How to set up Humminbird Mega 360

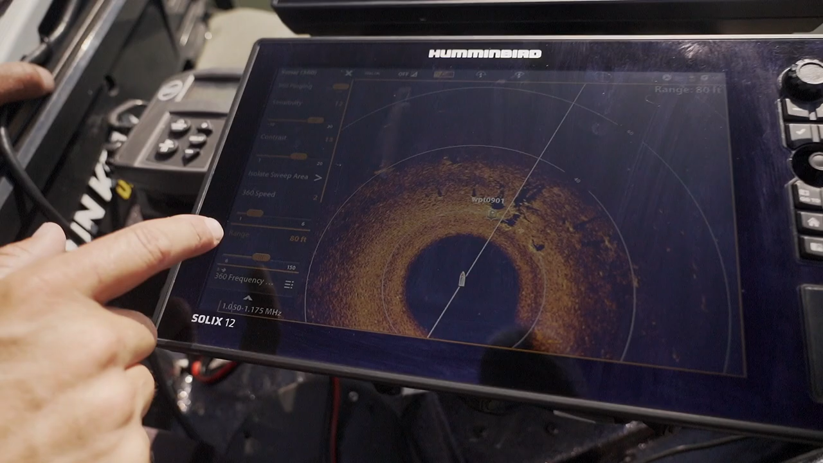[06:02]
So the range is at 80 feet right now, the outside ring.
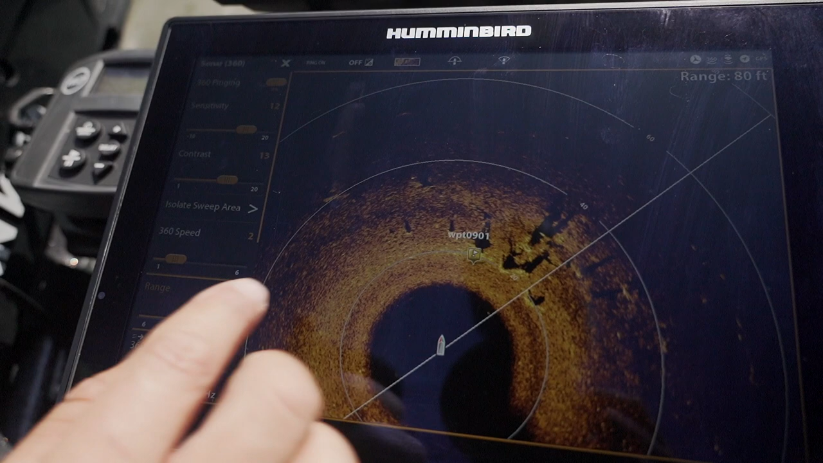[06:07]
And so pretty much the shallower the water I'm in,
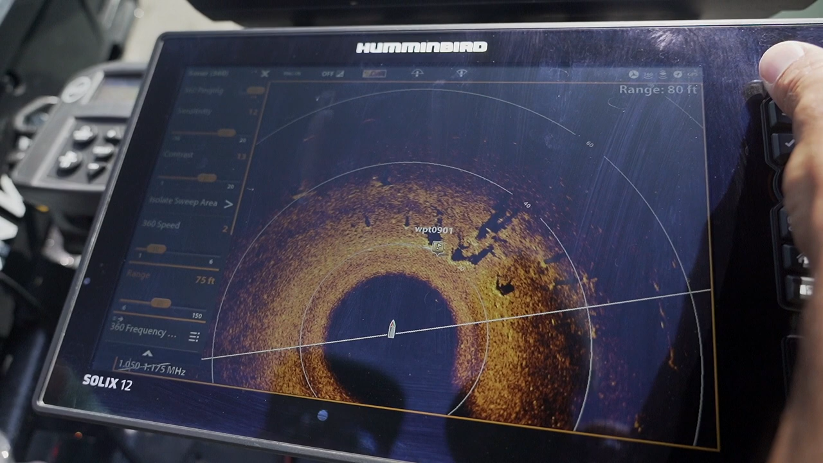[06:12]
the smaller I'm going to have the range, 70 to 60 feet when I'm in like 10 foot or less.
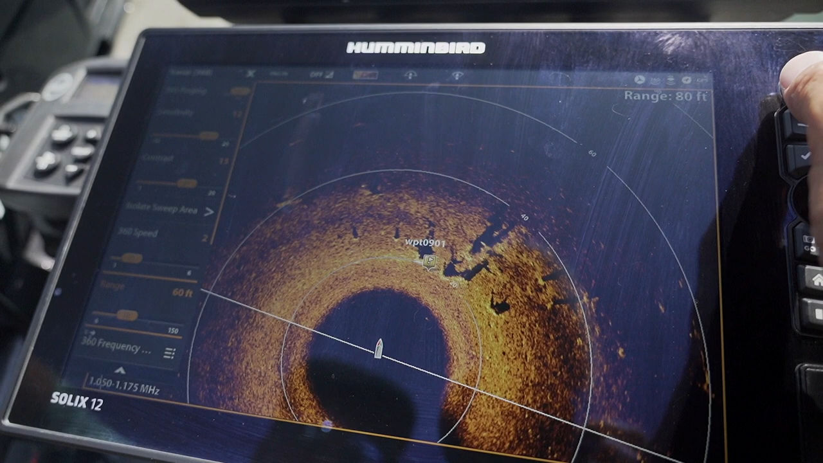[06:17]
And then when I'm out and I'm out on flats, ledges,
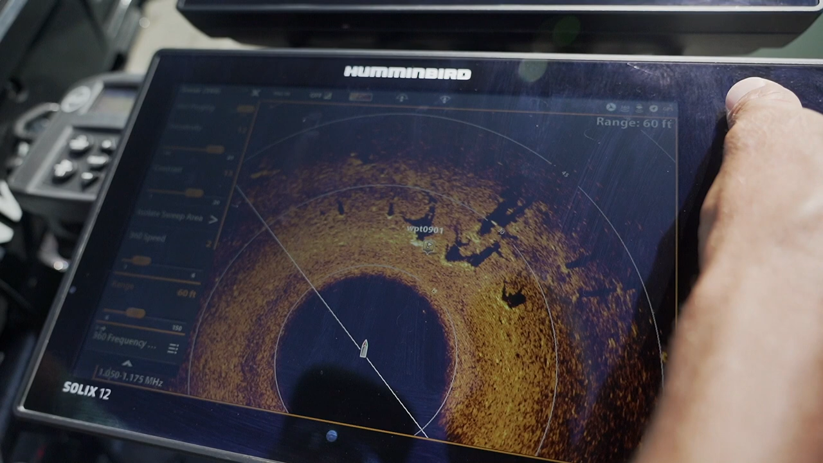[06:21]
deeper water, I'm going to crank this up to 80 to 100. They're going to be my two ranges. I love 80 for general fishing.
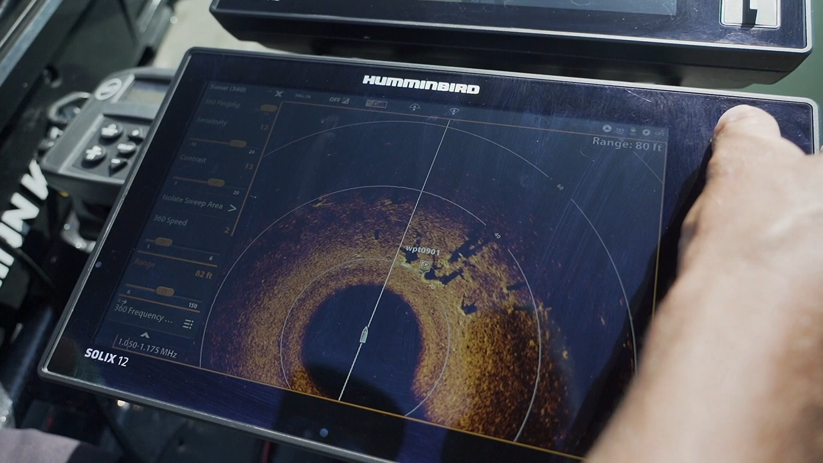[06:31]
And then I love to crank it up to 100 when I'm really searching for every little bit of structure.
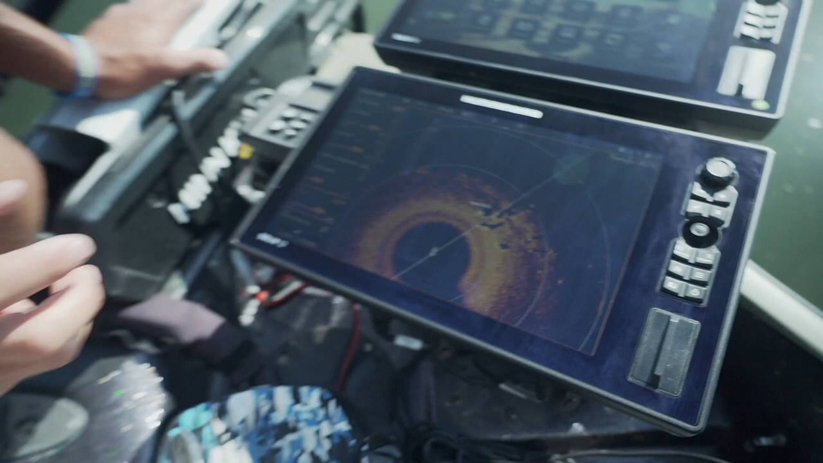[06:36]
So we're only in shallow water here, 15 feet.
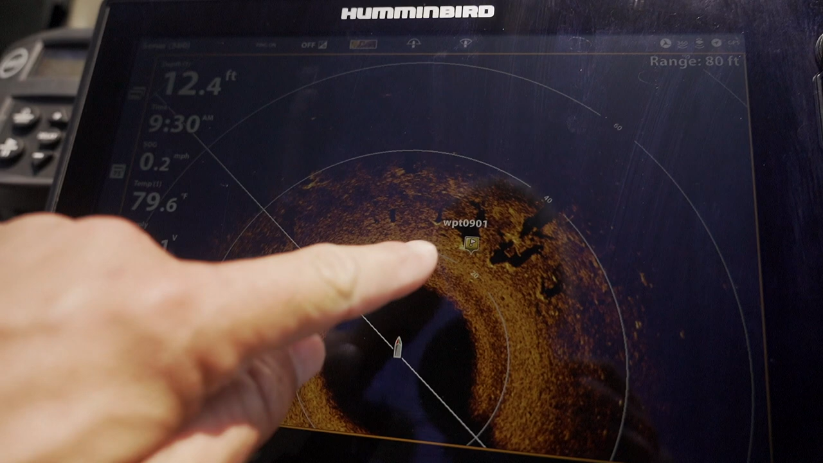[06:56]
On screen: depth 12.4 ft, speed 0.2 mph
And I can make pinpoint casts at 30 feet
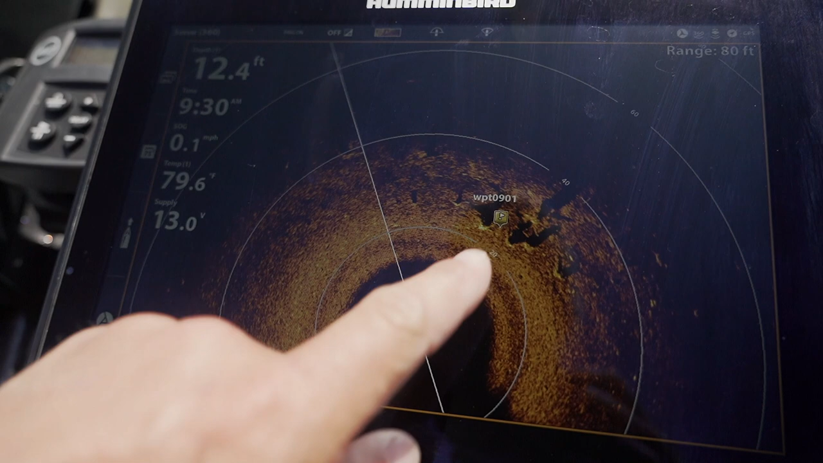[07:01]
On screen: depth 12.4 ft, speed 0.1 mph
to my right and hit those big tree stumps and brush and catch giant fish.
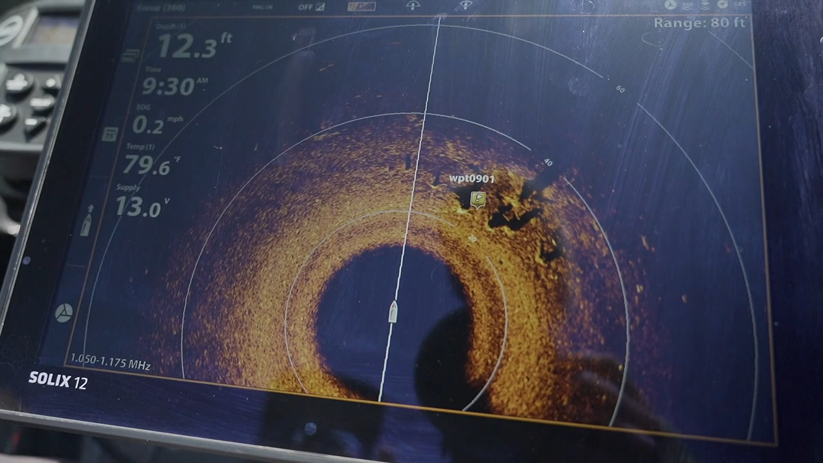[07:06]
On screen: depth 12.3 ft
And I know I'm wasting my time casting anywhere around it. And that's what 360 is all about right there.